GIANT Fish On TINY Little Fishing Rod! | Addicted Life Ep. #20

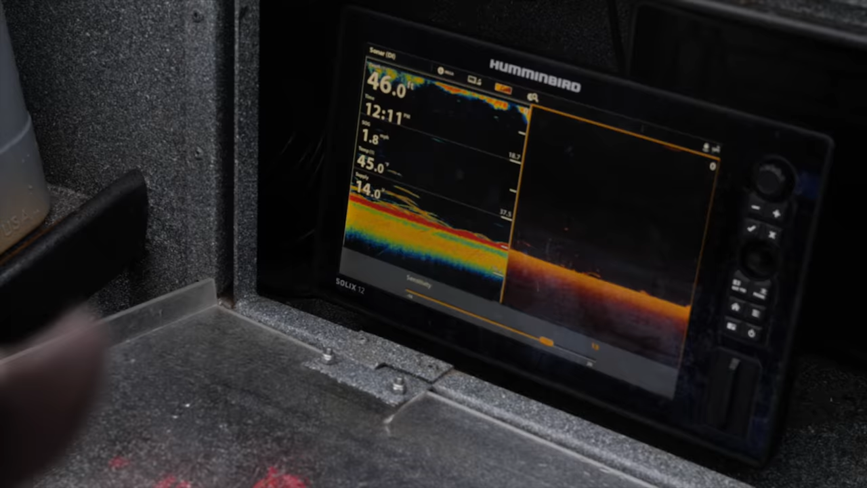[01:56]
When the fish are so thick, you see them on your down scan as well as your sonar. Look at that.